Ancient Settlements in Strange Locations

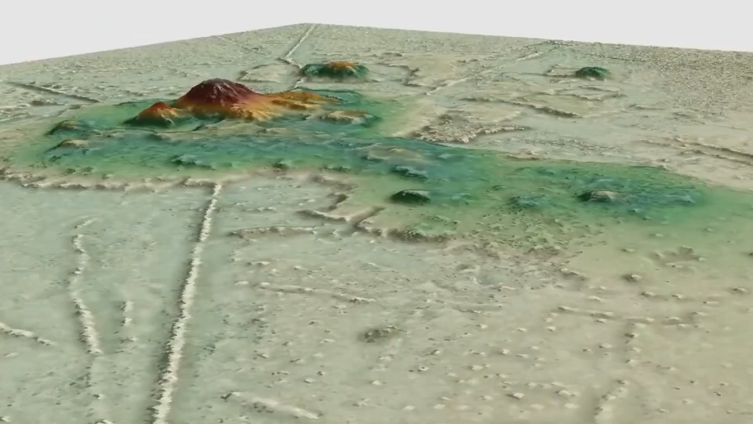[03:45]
These communities were uncovered by scanning an area of around
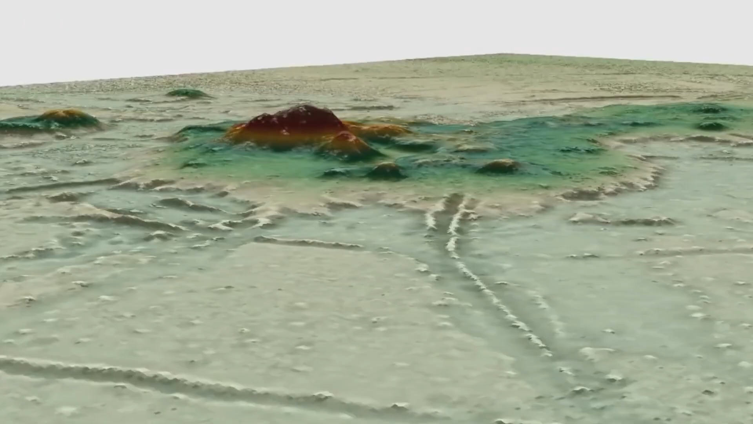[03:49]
1,700 square miles in Bolivia with lasers that had to cut through the jungle canopy.
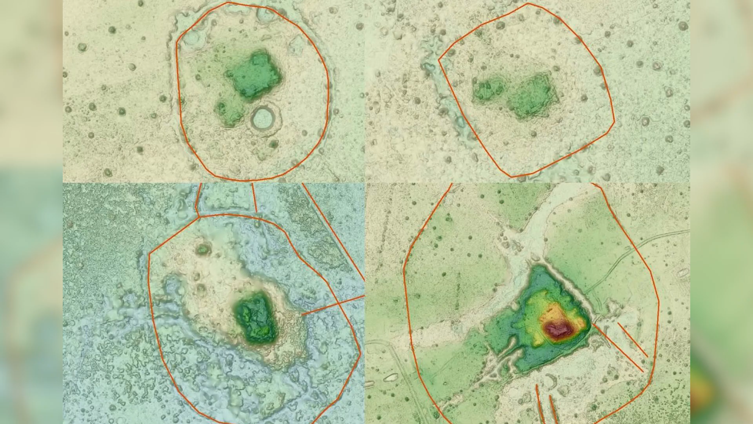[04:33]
Laser scans, however, showed massive populations,
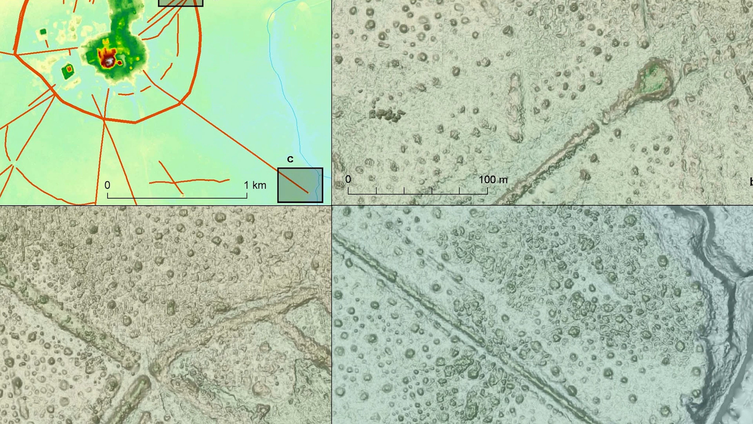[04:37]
sophisticated cities inhabited between 500 and 1400 AD.
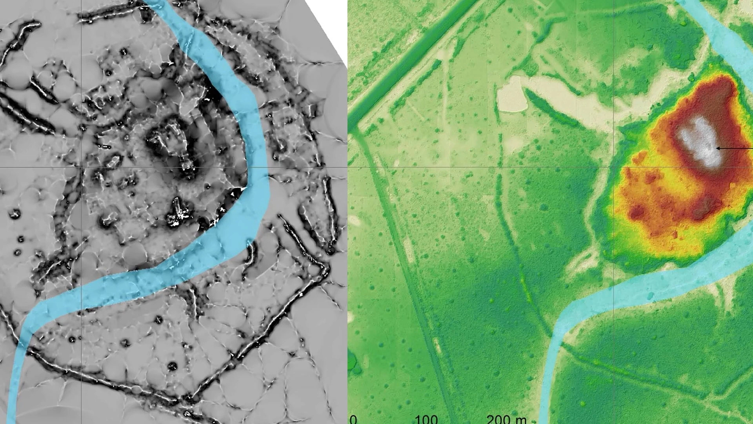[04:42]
There was canaling and reservoirs and other water management facilities.